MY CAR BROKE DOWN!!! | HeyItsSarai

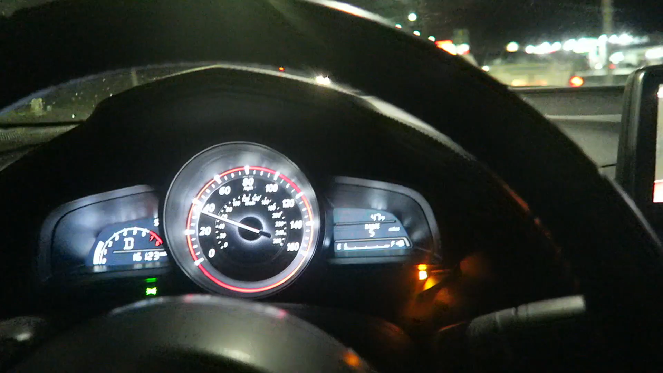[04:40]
I have 6 miles left until my car pretty much dies on me because of the gas. So we're racing to the gas station and hopefully we make it.
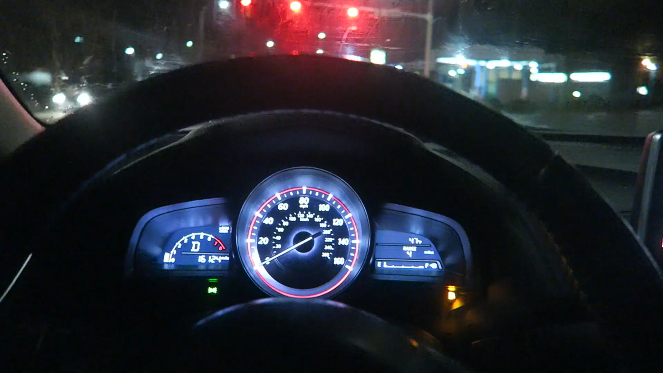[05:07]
Can this light please hurry? I'm literally at 4.
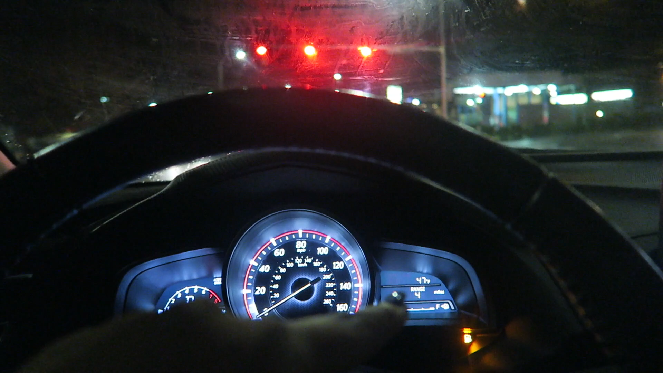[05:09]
We're gonna die. God bless.